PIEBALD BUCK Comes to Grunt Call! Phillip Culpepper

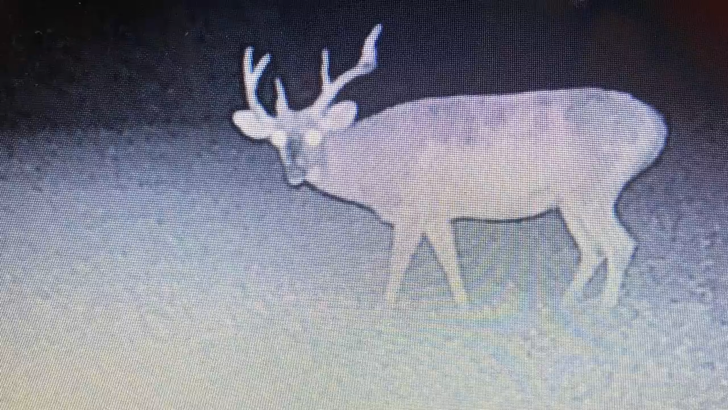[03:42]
states are scared to death to shoot him because they think it's bad luck, but I'm willing to take the risk. And there's a big old 8-pointer in here.